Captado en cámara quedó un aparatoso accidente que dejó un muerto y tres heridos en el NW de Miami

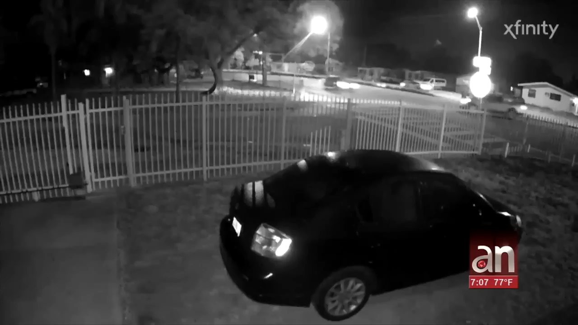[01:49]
Tras el fuerte impacto que derribó la reja de la vivienda 103-00 que hace esquina,